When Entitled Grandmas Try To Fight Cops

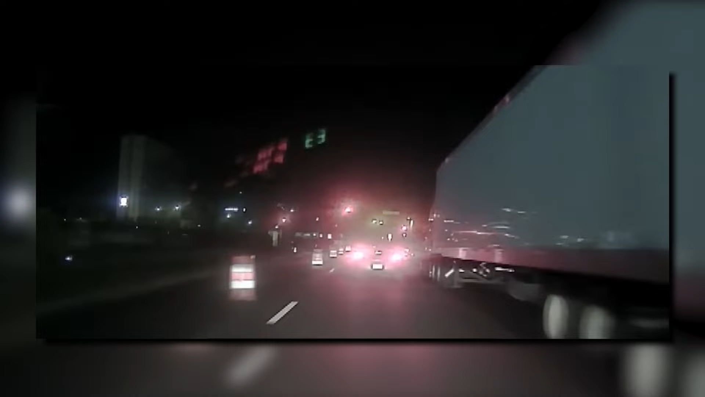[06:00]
Frankfurth, no, not the German sausage, from the Minnesota State Patrol spotted a car swerving on the road and pulled it over. Lt. Frankfurth ran the place and found out that the car belonged to a 70-year-old woman named Jean Ann Henson and that there was a warrant out for arrest.